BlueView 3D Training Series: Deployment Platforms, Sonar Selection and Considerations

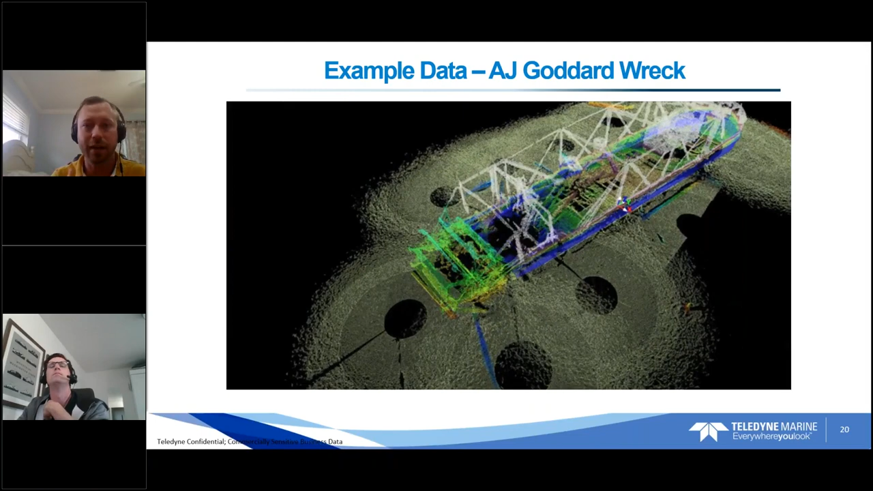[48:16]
And if you're doing full 360 scans or 180-degree scans, it can vary very significantly. Yeah.
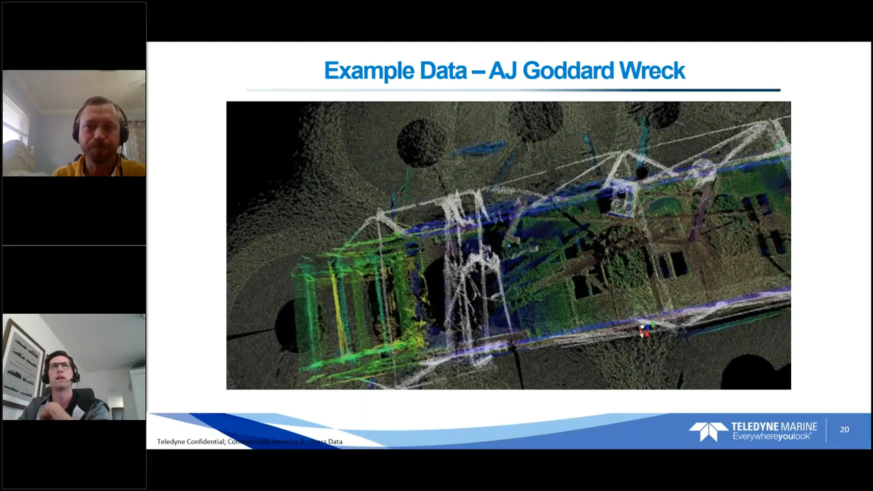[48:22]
And I mean, the scan speed's a huge part of that. So, you can scan up to 10 degrees per second. It's going to give you very low data density, not the highest quality data, but it's good for what I like to call like a recon scan,
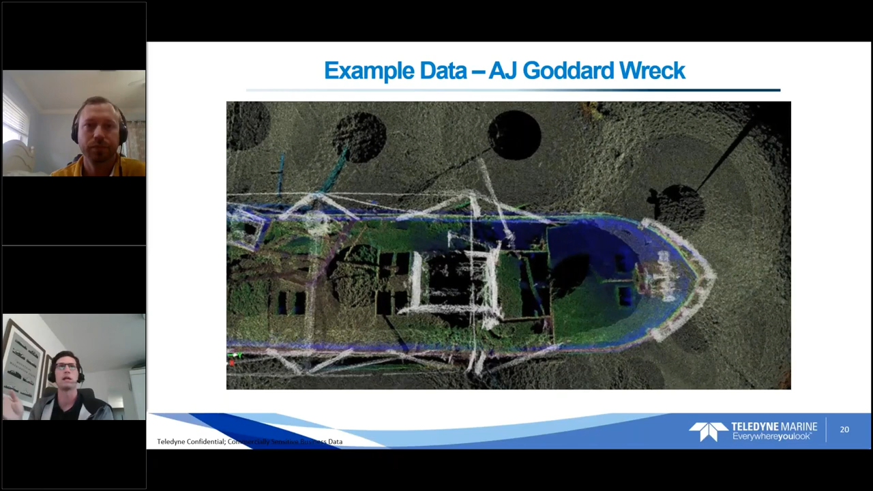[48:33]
just for a quick scan to see that your tripod's in the right area. And that's 36 seconds, right? For a full 360, it's a 36-second scan. So, very quick.
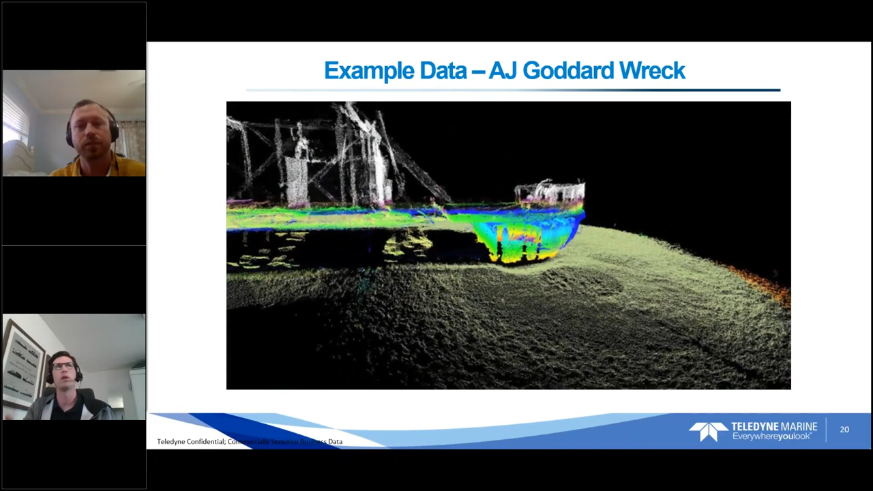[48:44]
But once you do that, you realize, okay, my tripod landed in the right place. I'm getting everything I want. Let's slow it down to maybe two degrees per second. And now you're looking at more time in that case. So, that's 360. Yeah, that's 720 seconds. So, whatever that is in minutes. And then, yeah, if you do multiple tilt angles, if you're in deeper water, you can double that. So, a lot of factors, but generally, it's somewhat quick,